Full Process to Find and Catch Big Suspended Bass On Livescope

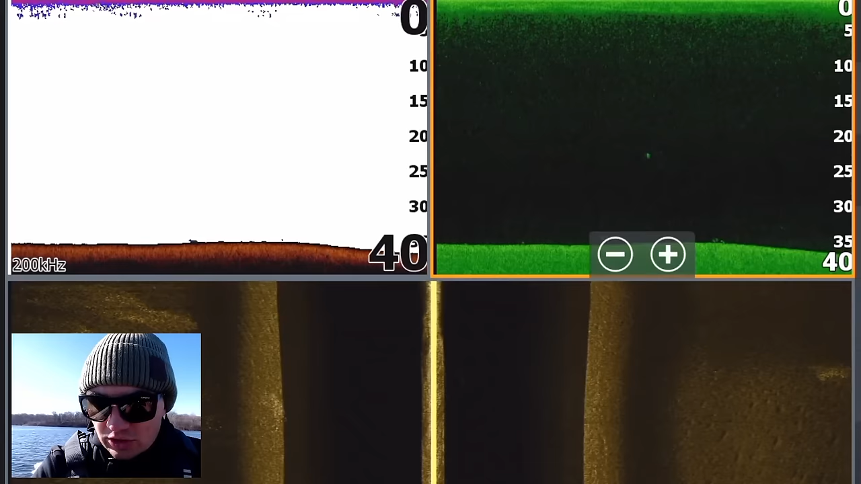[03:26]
On the side imaging here we can see two different schools of shad if I make this full screen we
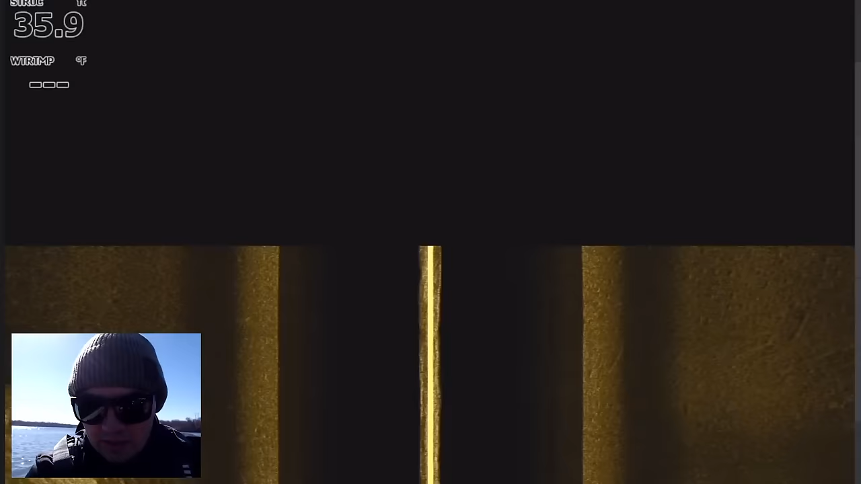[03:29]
have a school of shad here on the left of the screen and the right so on the left side here I'm gonna mark this as bait
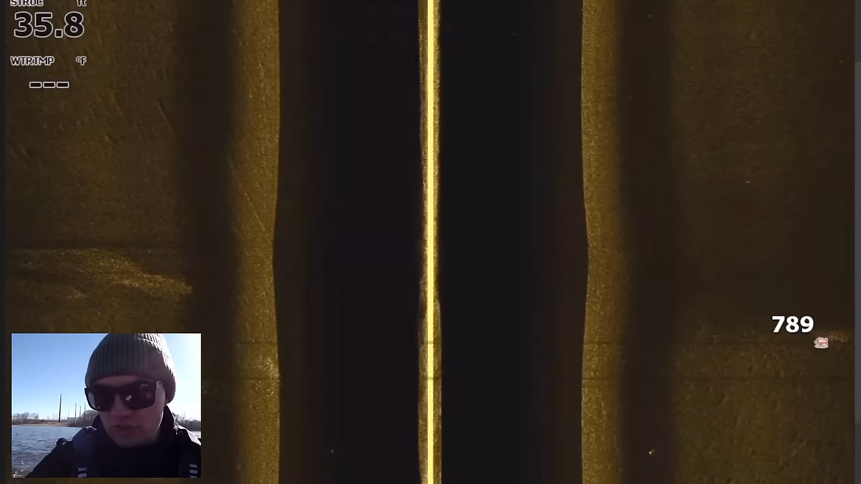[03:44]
shad out here that we just found oh man that is what we're looking for right there guys there's
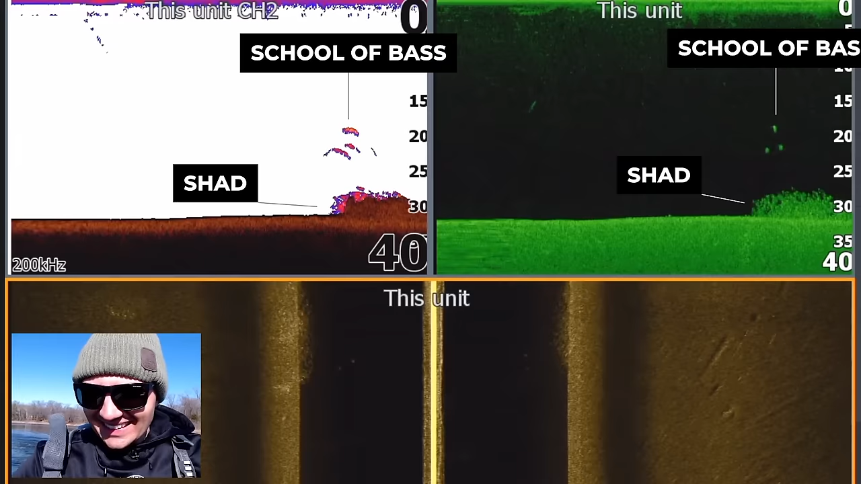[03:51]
some shad down there in about 30 foot of water and look at
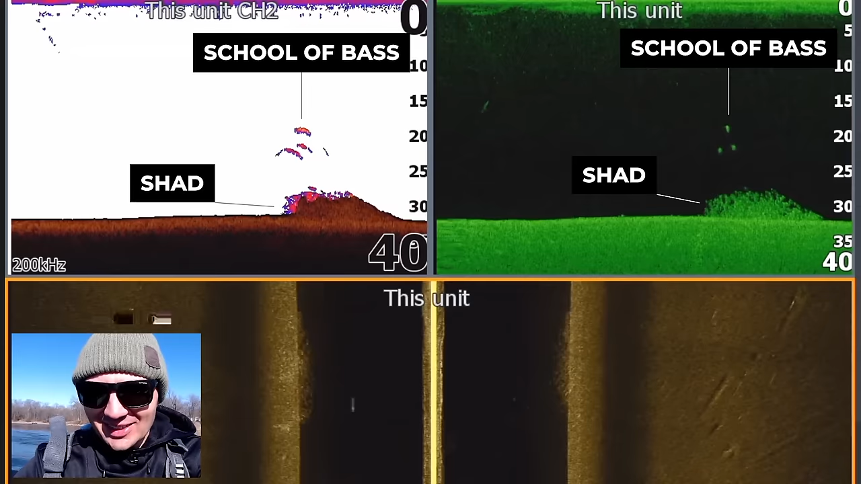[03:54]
those dots those are three good fish you can see them even on the side imaging over here and the thing about these dots that tell me that they're big ones is that you can see that they're popping up on my 2d sonar and on my down imaging that is a great sign the way I have my graph set up is that if
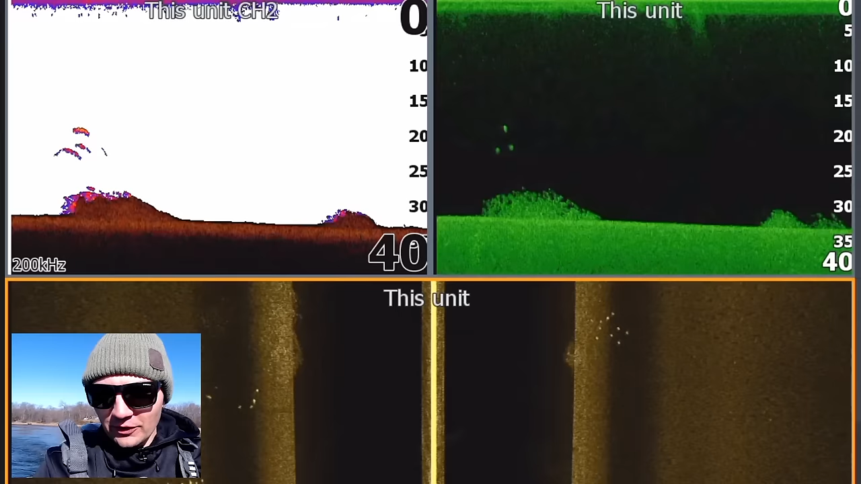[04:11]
I'm seeing a lot of small fish on my 2d sonar they're not going to show up even though I'm seeing them on my down imaging it's just the way I have my settings you can actually buy my sonar settings guides on fishingmoment.com if you want to get my exact settings for this HDS live unit or
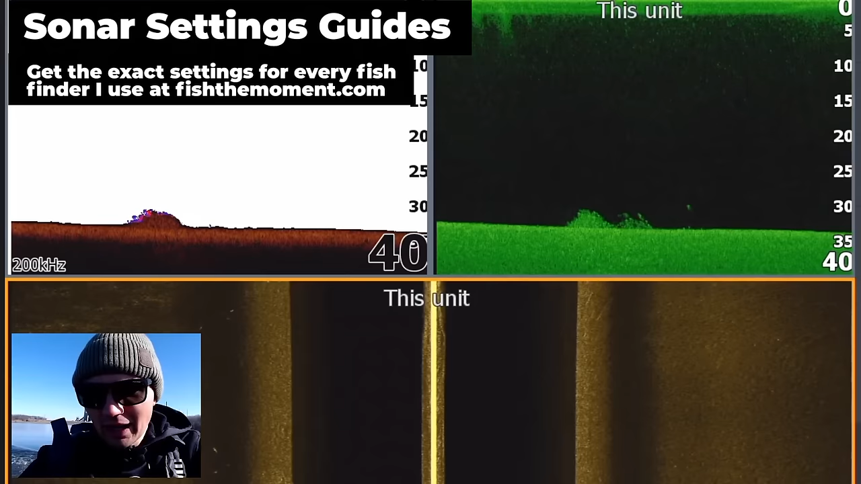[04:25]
any unit that I run and basically that is ideal right there I need to sit down make
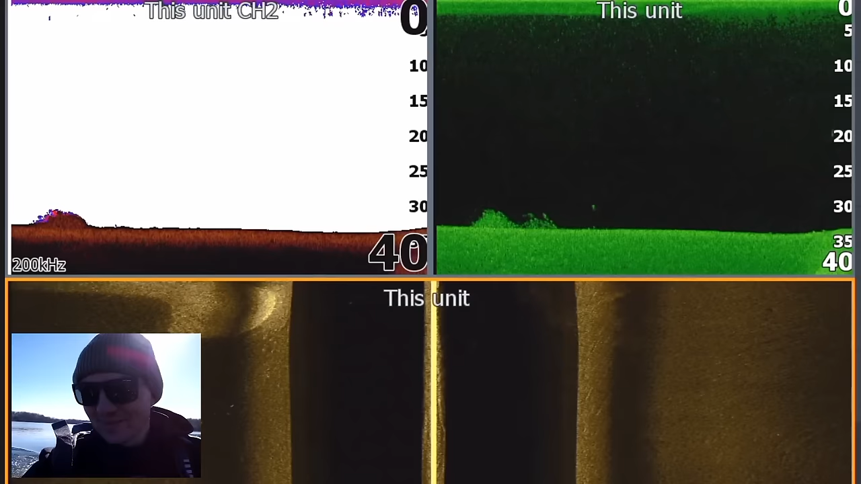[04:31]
a couple casts on that school fish it was right over top of those bait balls and
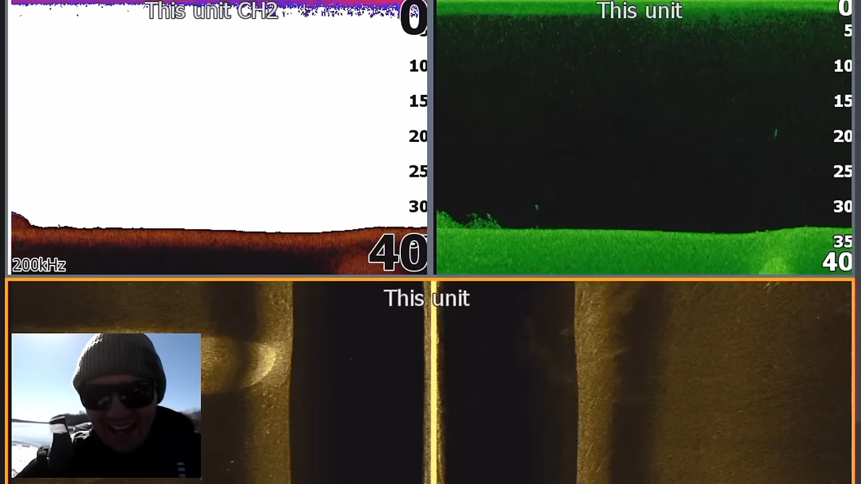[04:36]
those look like three to four pound bass at a minimum there's some more right there oh my gosh look at how big those fish are
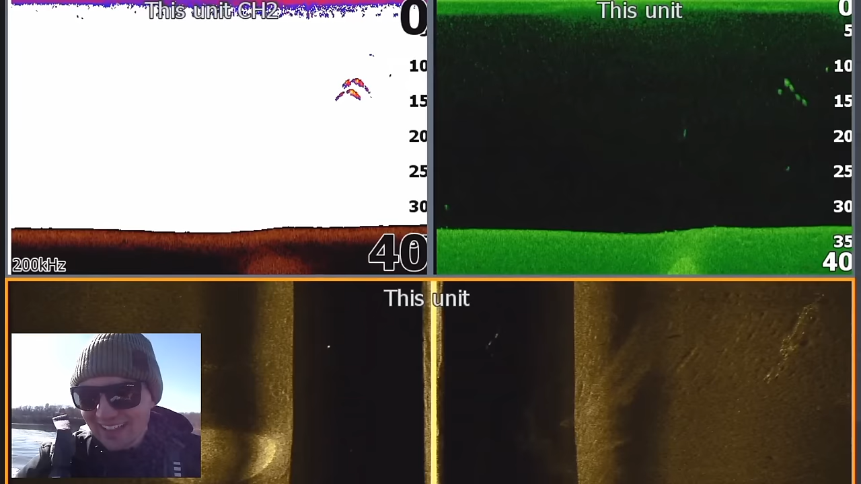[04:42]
they are big arches on the 2d sonar they're stacked up big dots on that
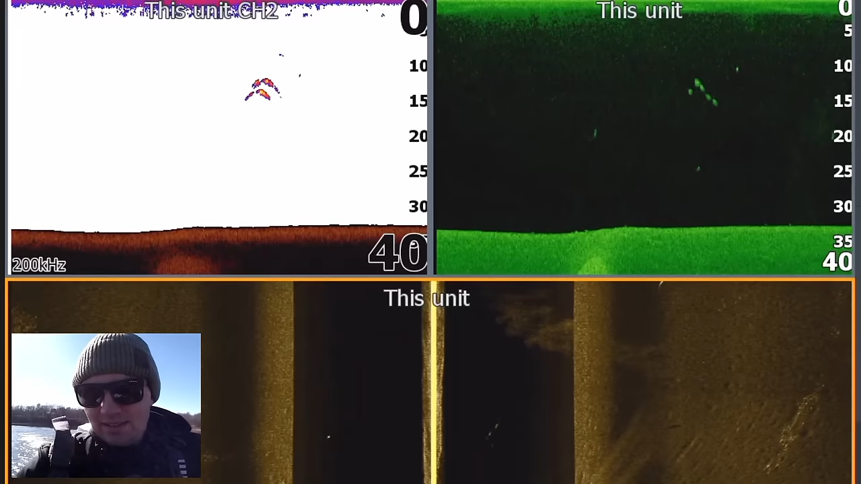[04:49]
down imaging view and I just kind of am regrapping this just to kind of give you guys a better view and then there's some more fish actually it's kind of interesting you can see there's some
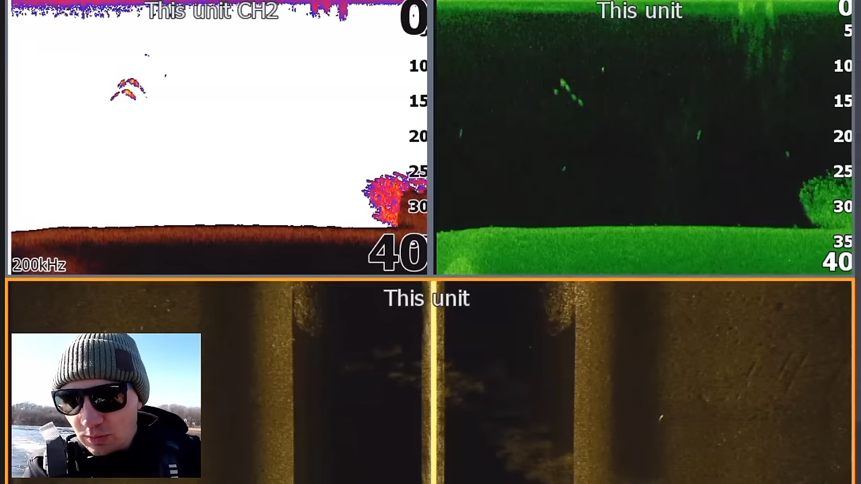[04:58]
smaller fish down there and this actually may be a shad if I switch over to my split view and show you these